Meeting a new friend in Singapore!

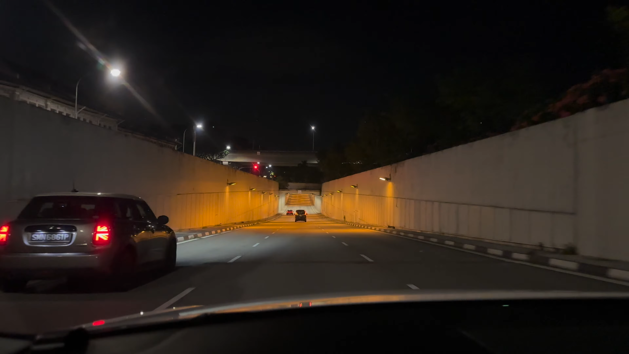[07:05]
awesome that's a mini cooper i see a lot of 911s here that's a that's that's the only car i'm looking out for here in singapore because i'm a big i'm a big fan of porsche
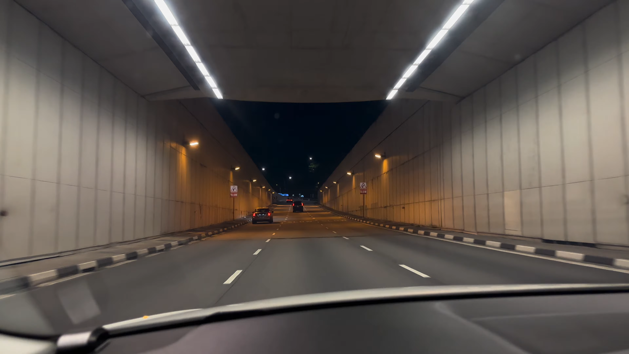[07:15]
so i'm like will i be able to see porsche's and immediately when i arrive here